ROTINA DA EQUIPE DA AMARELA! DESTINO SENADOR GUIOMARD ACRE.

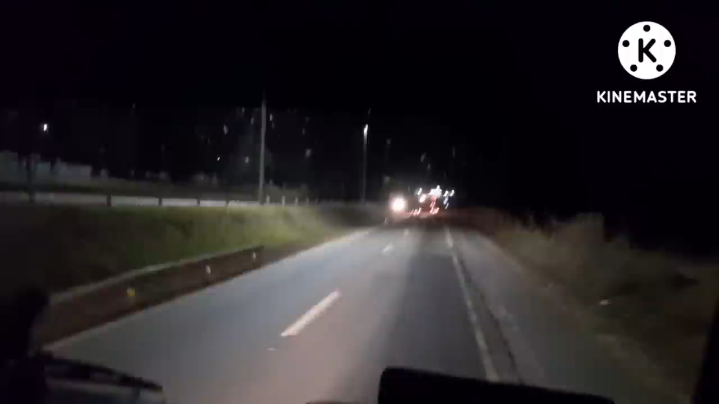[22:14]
Passamos lá e agora a gente vai ali pro posto. Ativar o penhoito. O Marrinto já tá contado de parar o Marrinto. Sete horas já? Sete horas já. É isso aí. Foi um dia abençoado. Um dia produtivo. Mas, ó, só uma dica. O pedágio ali tá deixando a desejar. Aumentou o pedágio e não aumentou. Sete, vinte por cento do pedágio. Não tem. Quando o cabo troco do rapazinho que fica ali cobrando. Ele tem que fechar a cancela. Ir lá dentro, não sei aonde. Lá pegar o dinheiro e ir de fora.
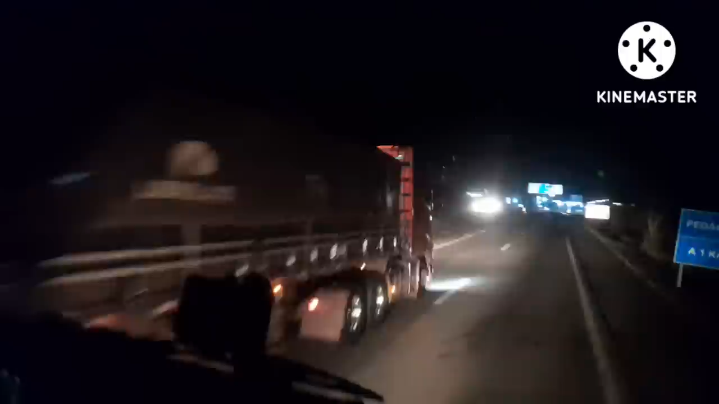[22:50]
Aí. Tá acontecendo esse pequeno probleminha ali. Mas... E eu pego o pé pra ele. Vocês não têm S10? Vai lá buscar o carro, não tem. Não tem. E ele foi honesto. Ele falou, não, não tem. É isso aí. E o posto é onde vai ser ativado o penhoito. Eu venho aqui. Tá? É isso aí. E aqui é onde vai ser ativado o penhoito. O dízio tá sete e nove. E o S10 tá sete e vinte e cinco.
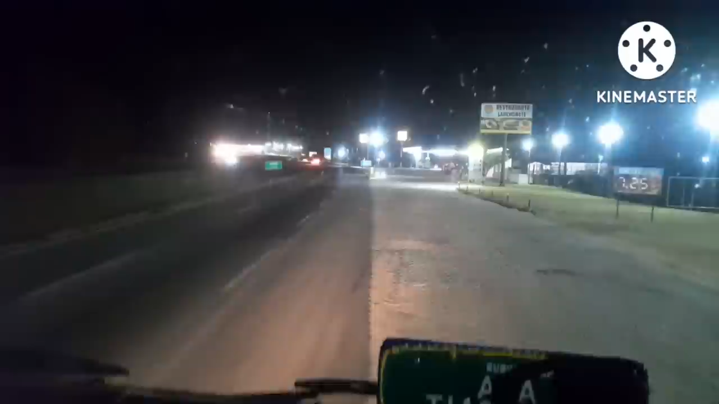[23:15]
E a... Marrinto tá na dúvida. Abastece ou não abastece? Não sei, Marrinto.
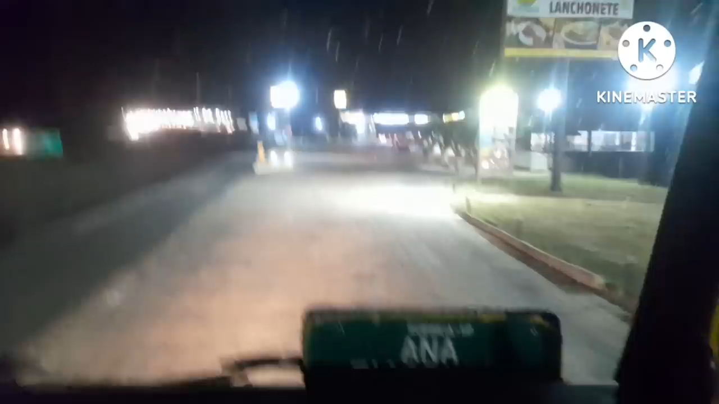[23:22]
É isso aí. Às sete e nove. Tá barato. Tá barato sim.